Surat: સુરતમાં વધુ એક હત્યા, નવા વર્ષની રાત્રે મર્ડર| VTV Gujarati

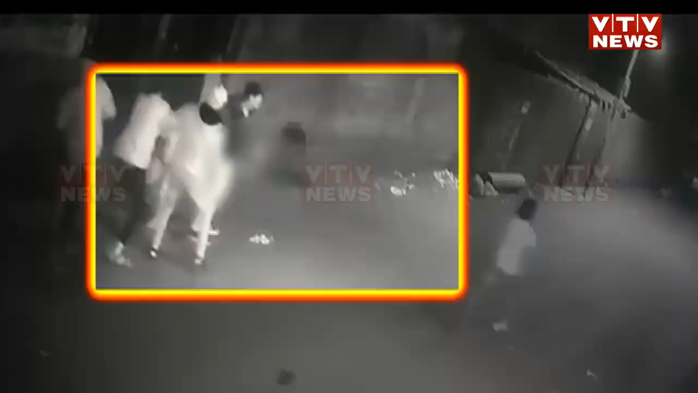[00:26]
मदरात्रे ज्यारे लोकों नवा वर्षने उजवनी करवा माँ व्यस्त हता त्यारे कतारगाम मा दुरूरतारक सोसाइटी ना गेट पासे साथ एक शक्सो एक खुनी खेलनी घटनाने अंजाम
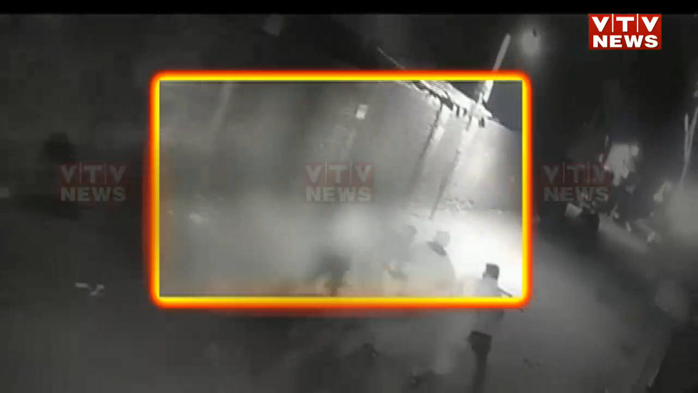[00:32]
आप्यों बै किशोर पर तलवार ने जप्फूती हुमलो करी ने किशोर नी हत्या करी नाखी एक किशोर हॉस्पीटल मा सारवार ले रहो छे शुहती घटना, कौनी थे धर पकड़?